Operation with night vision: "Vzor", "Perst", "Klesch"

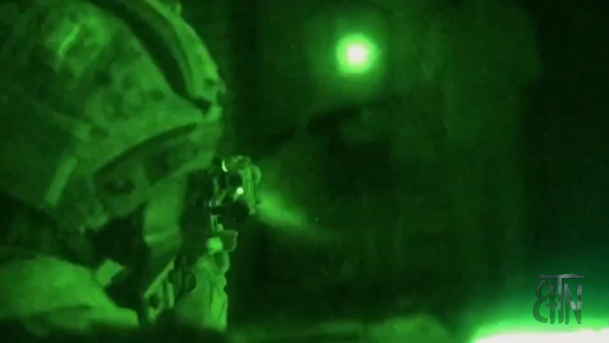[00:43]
The night rifle is a rifle that allows you to operate in conditions of limited visibility.
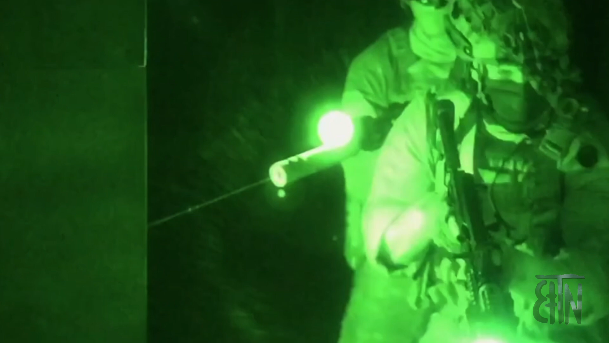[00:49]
The necessary equipment is installed on it,
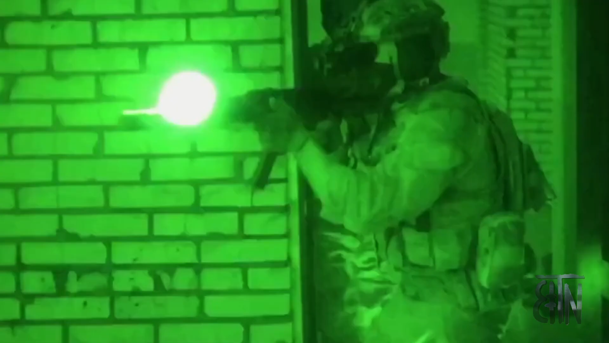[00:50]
which allows you to operate both in visible mode with a flashlight and a laser designator in the visible mode,
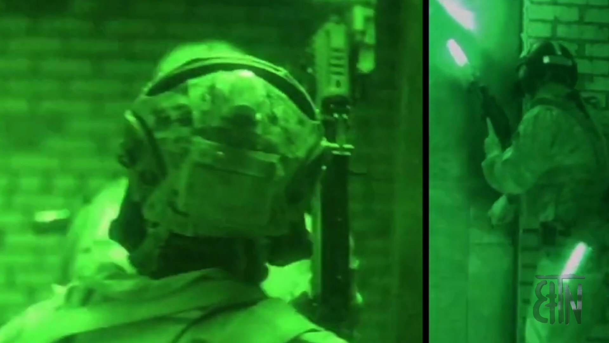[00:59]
The ability to operate with a night vision device can be in both passive and active ways.
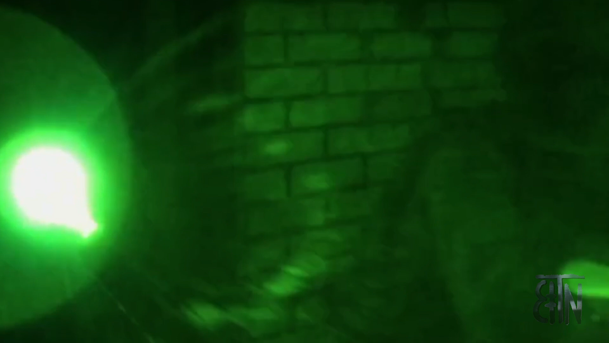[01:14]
Passive way is when we aim through a night vision device,
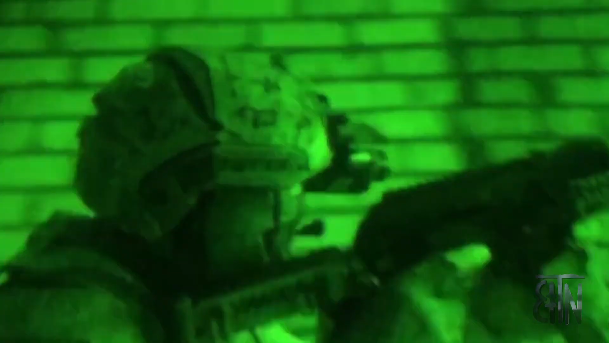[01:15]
observing the aiming mark on the red dot.
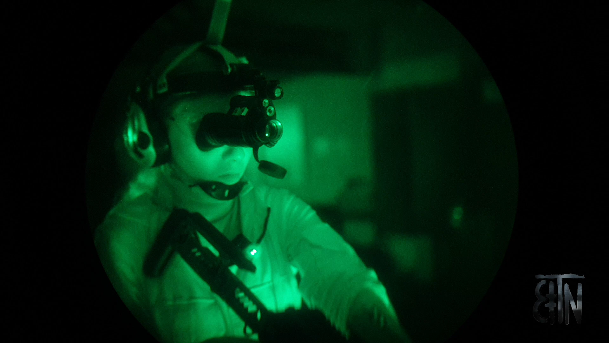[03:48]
The second option, a combination of Perst 3 combined device and Klesch 1 flashlight.
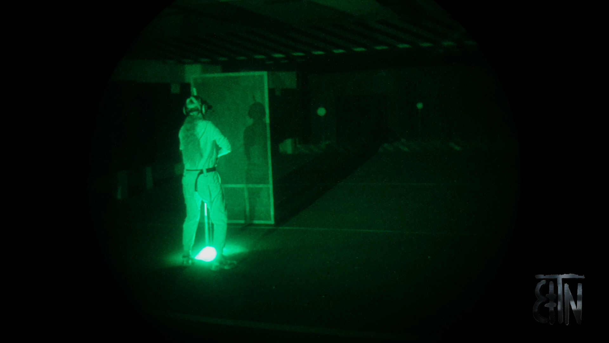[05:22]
The third option is to use Perst 2 combined device on your iPhone. That combines the functionality of all the devices that we considered earlier.